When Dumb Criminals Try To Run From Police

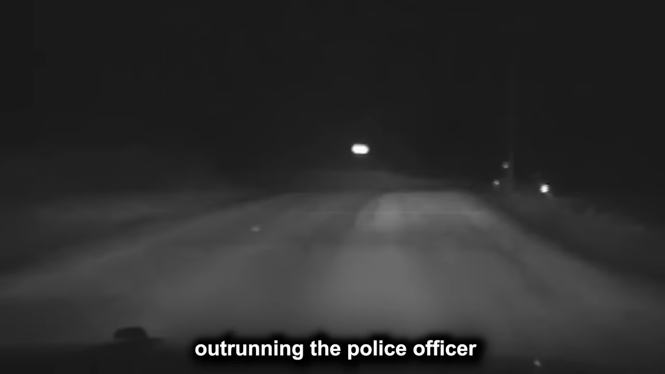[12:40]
outrunning the police officer who was driving at 124 miles per hour. Just still driving through the ditch right now.
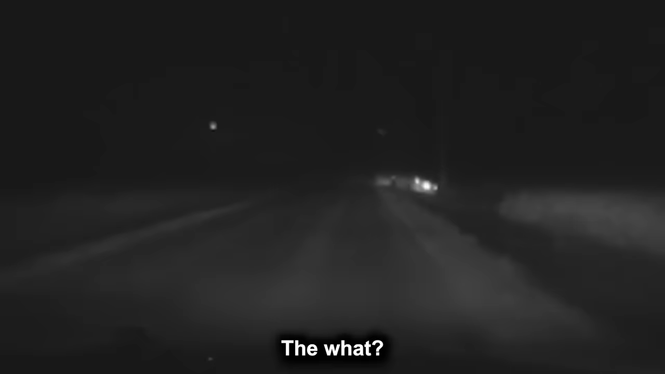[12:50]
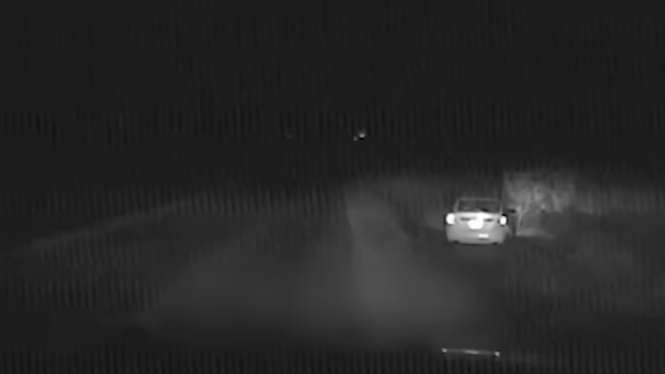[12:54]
Ten four is still driving. Wisconsin plate. Adam Lincoln Young 8527. Adam Lincoln Young 8527. We're still on Big Creek Road. It's driving through the east ditch right now.
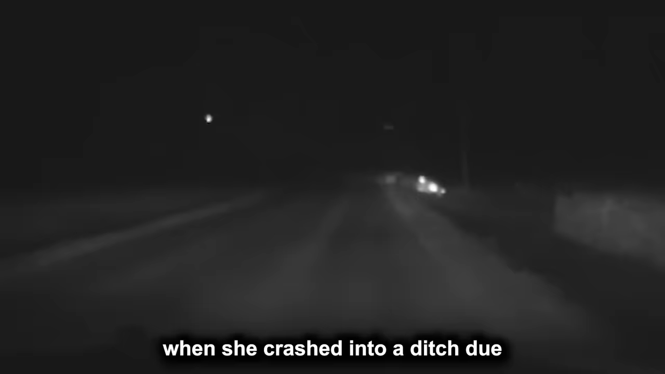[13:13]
It was not unexpected when she crashed into a ditch due to her uncontrollable speed,
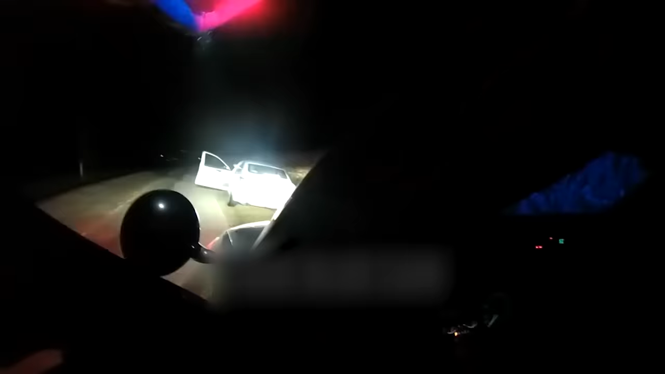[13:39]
Step out of the vehicle. Sounds like, get out of the vehicle.
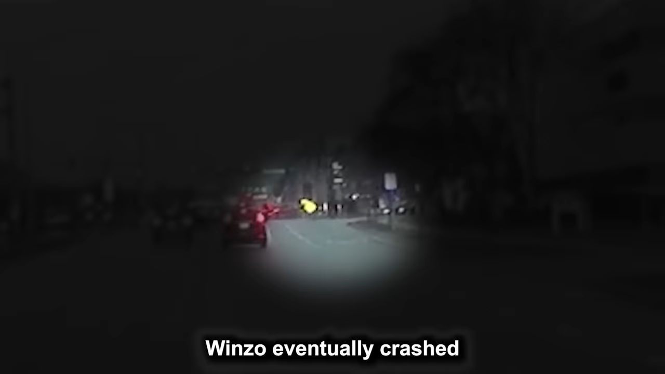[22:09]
Winzo eventually crashed into another vehicle at an intersection, narrowly missing a pedestrian before coming to a stop.